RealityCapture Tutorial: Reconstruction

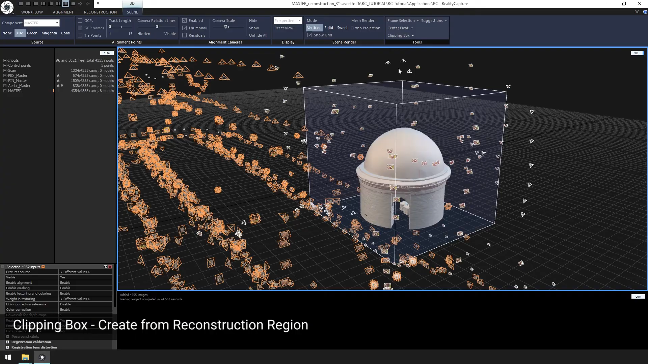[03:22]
First, let's change enabling component attribute for the selected inputs to enable them. Now we are going to clear the clipping box.
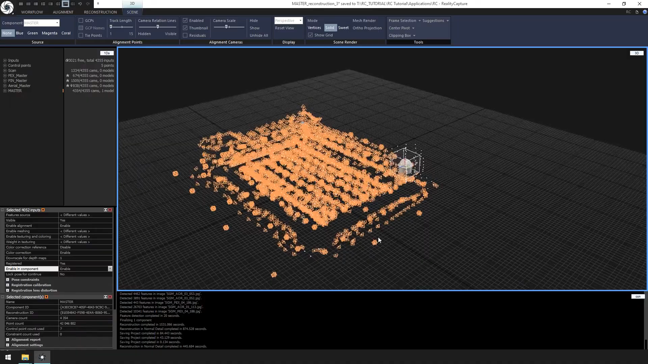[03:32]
Then check the tie points box from the scene ribbon.
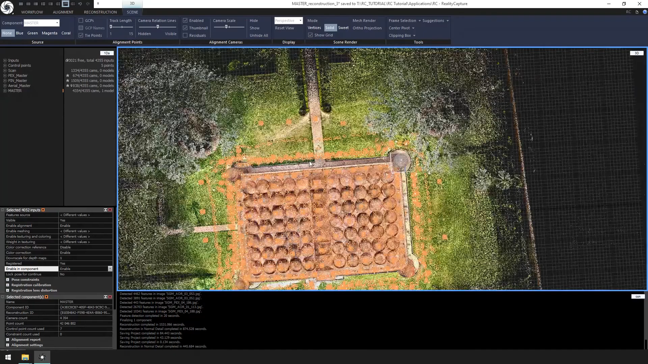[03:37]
And change the reconstruction box to the boundaries of the building.
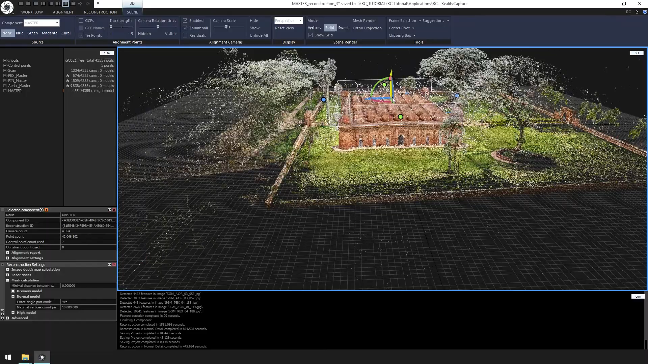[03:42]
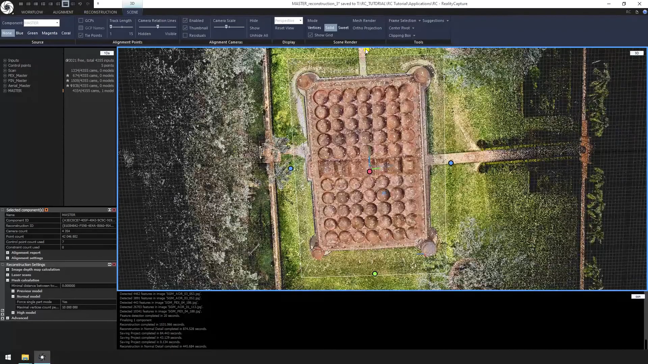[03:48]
We can change the clipping box by clicking the scene ribbon clipping box create from reconstruction region.
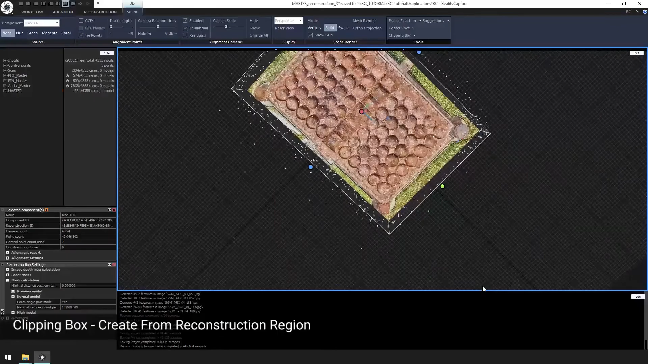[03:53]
Now we'd like to change the reconstruction settings for the master reconstruction.
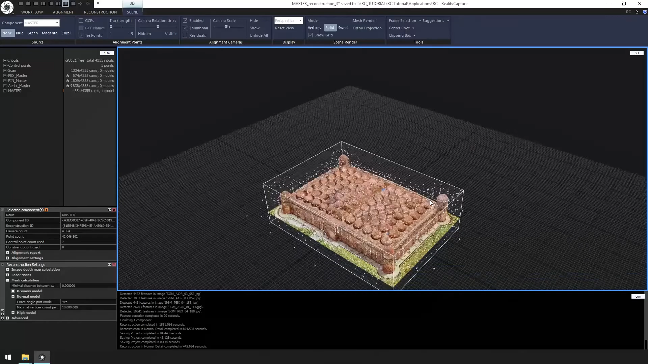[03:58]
Click reconstruction ribbon followed by settings and change forced single part mode to no under reconstruction settings.
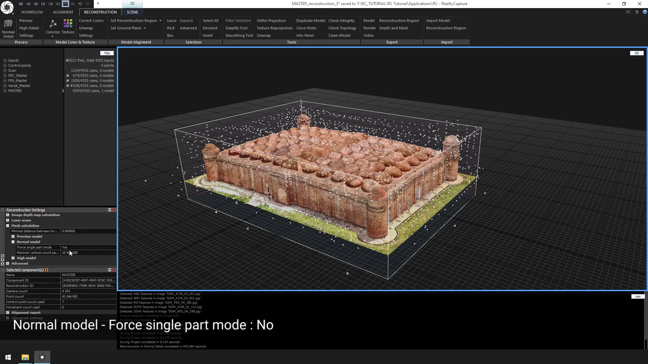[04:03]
This will allow us to create a much denser model. Remember in this step to turn on all your LSP inputs,
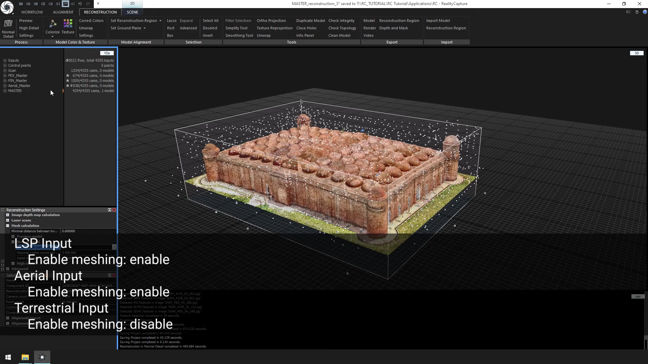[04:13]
all your aerial imagery and disable the terrestrial photogrammetric images. After you have your reconstruction region set, click normal detail.
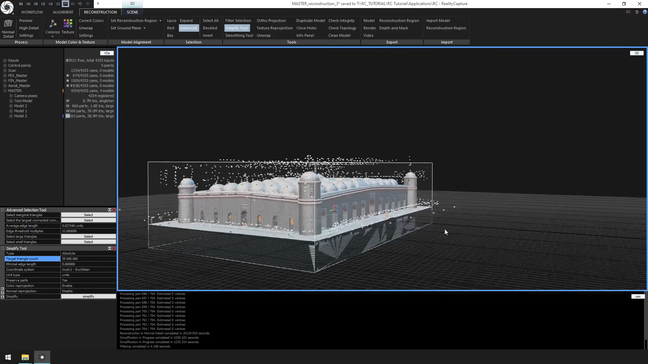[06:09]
And finally click filter selection to remove.
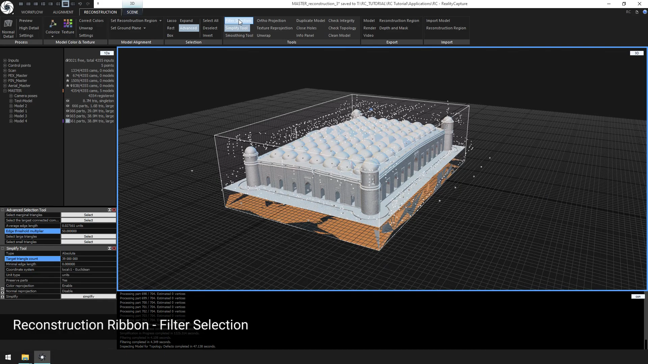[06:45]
Let's click filter selection to remove the large triangles. In addition, you can use the lasso tool to clean individual selections in the model.